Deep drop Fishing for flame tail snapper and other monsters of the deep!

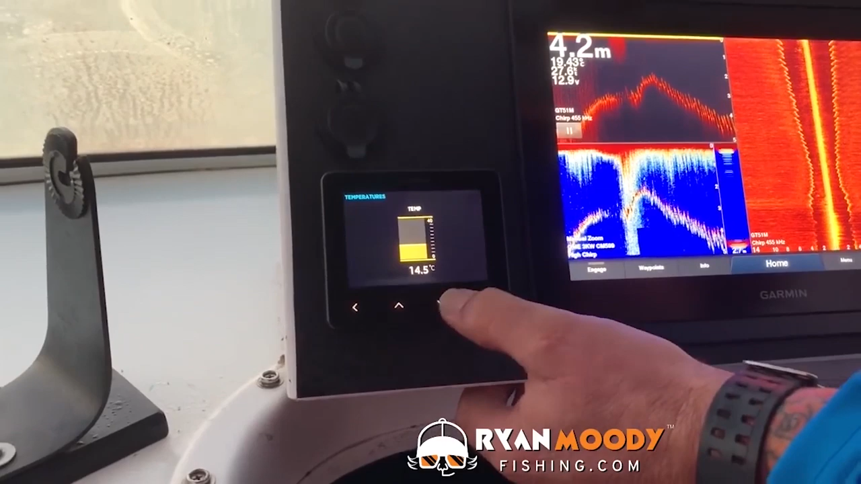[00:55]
I know Ryan's a barometer fan, so we've actually got a rising barometer.
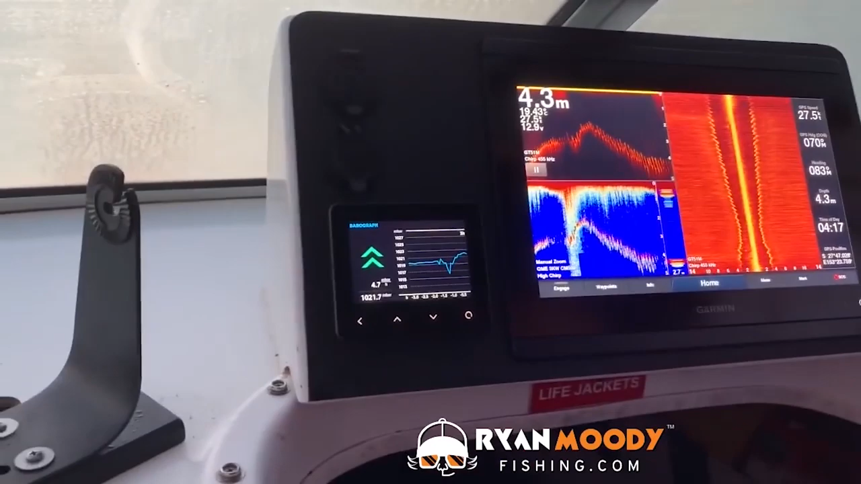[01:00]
On screen: depth 4.3 m
So we're getting up there 1,021. So 1,020 fish and plenty. 1,020 fish and plenty.
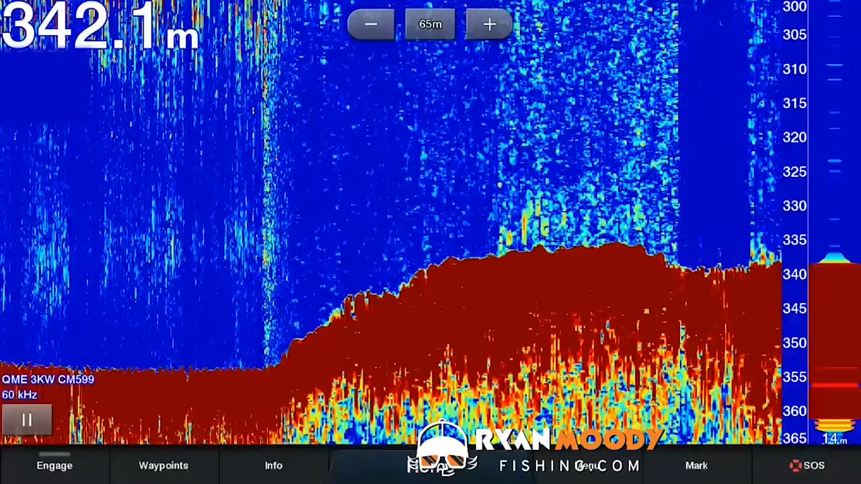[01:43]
On screen: depth 342.1 m
That's the ledge we're looking for. That's about 25 metres. Took a couple of nice fish off it last time we were here.
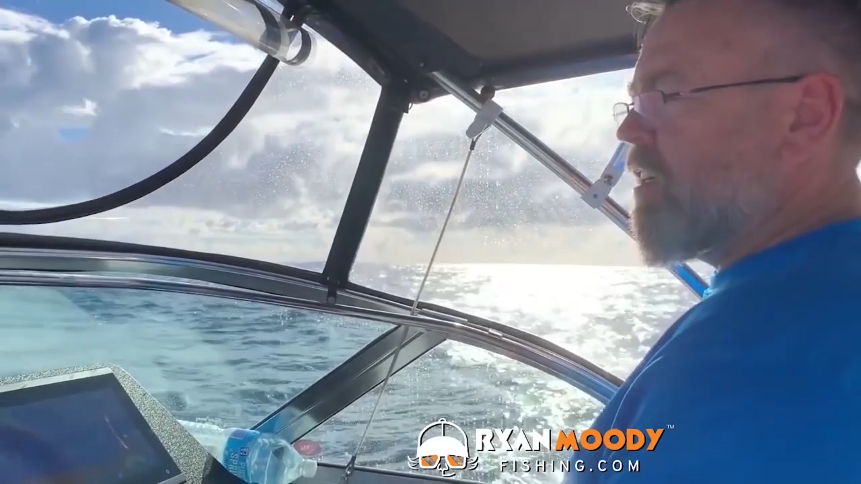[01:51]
Touch wood, we might stand the opportunity of getting a couple again today.
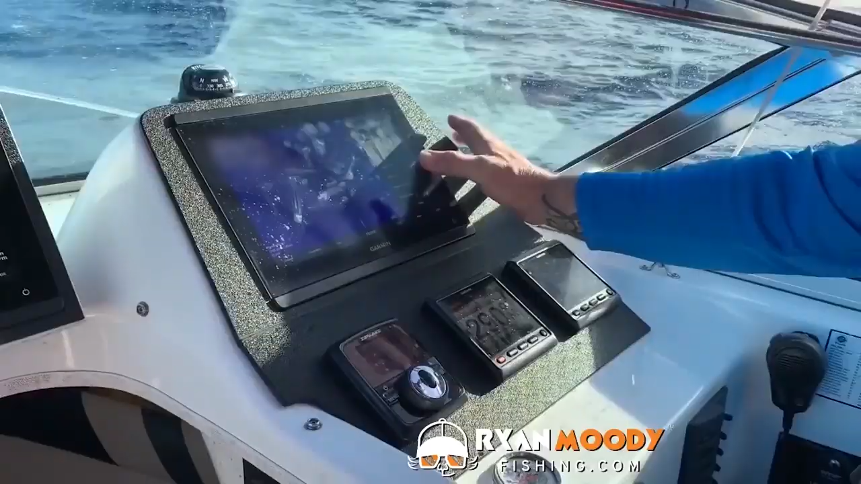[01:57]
Just picking a preset, we're in 350, we've got a,
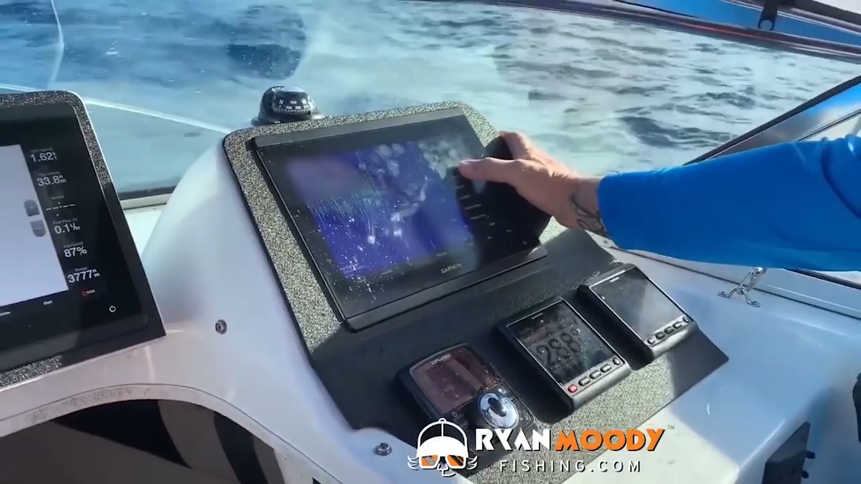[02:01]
um, so at the moment we've got a few presets set up in there.
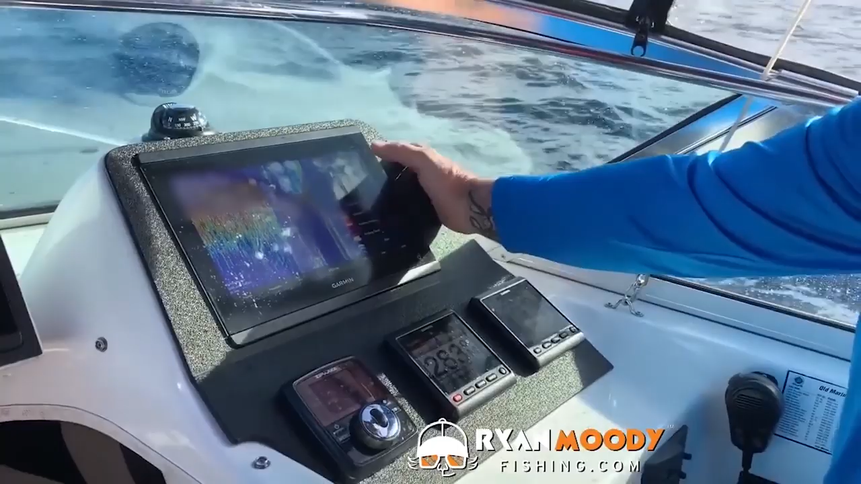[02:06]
So we've got a 50 metre window, just trying to narrow it in a little bit to where we want. So we just need to change the range back down.
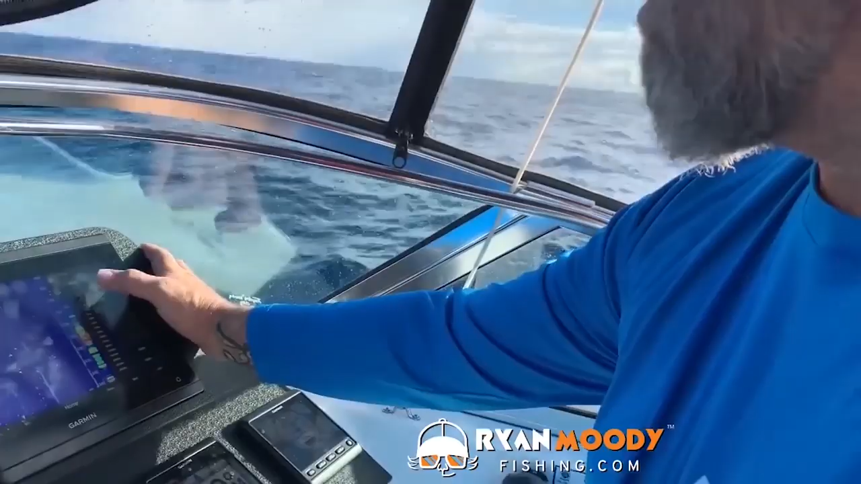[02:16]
So the idea is to have a good look at the bottom, you're zooming in? Yep, yeah.
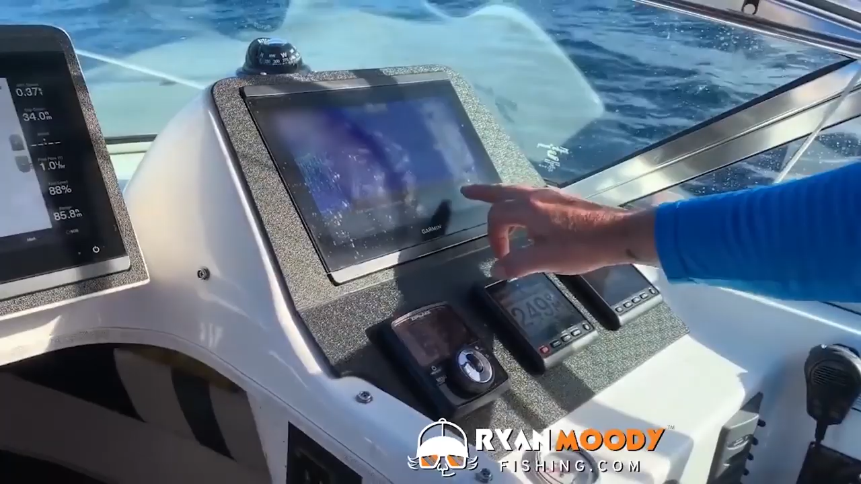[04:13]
So you can see here, we've actually, we're in 350 metres of water. Yep. And this, that's actually a picture of our sinker,
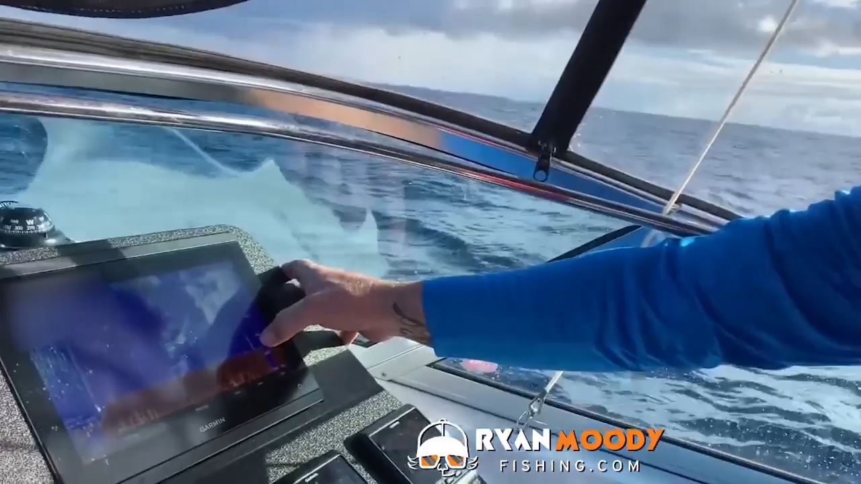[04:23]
is just dropped directly under the boat in 350 metres. That's the sort of coverage and contact that you need to be able to see to identify fish and get right on them.
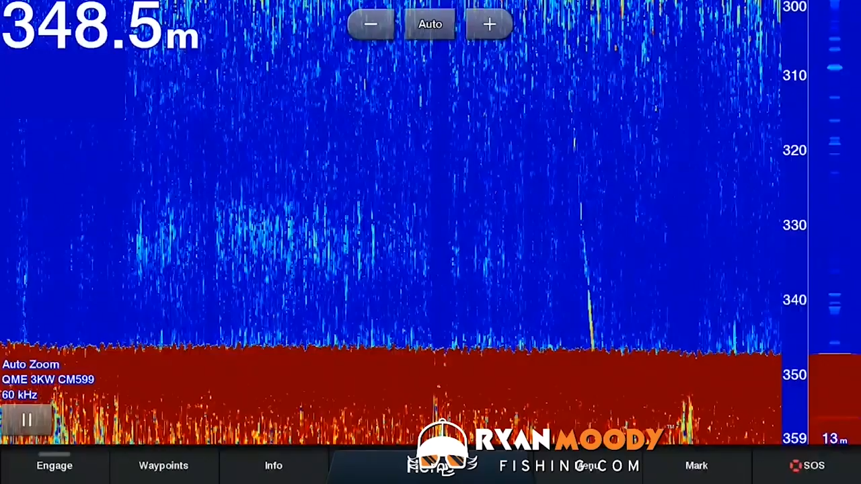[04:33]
On screen: depth 348.5 m
Wow. That's unbelievable. That was that sinker we had before the big... Yeah, that was a two and a half kilo barrow sinker.
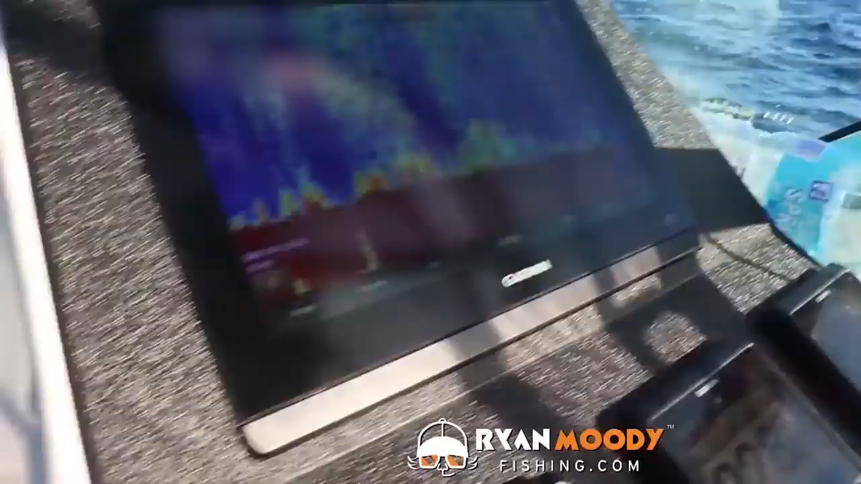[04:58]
And then we moved across to compensate,
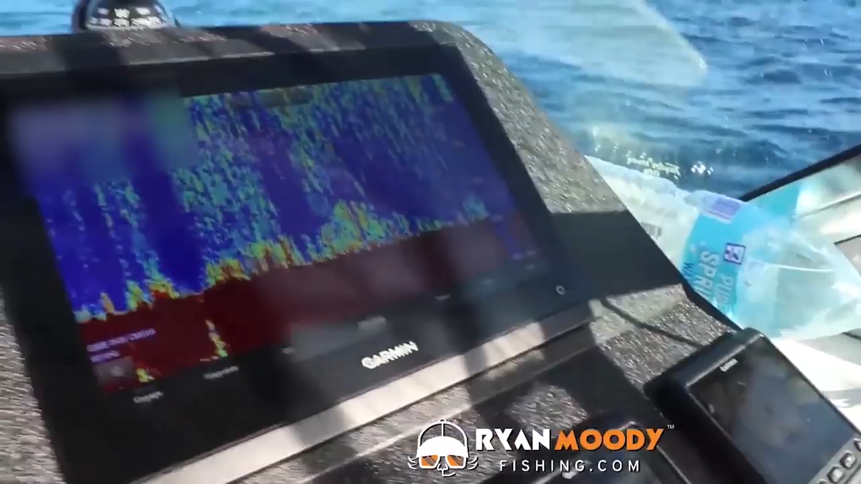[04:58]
the sound lit up and we dropped down and bang, as soon as it hit the bottom we were on. And now here's Ryan getting his arms sore, he's such a whinger.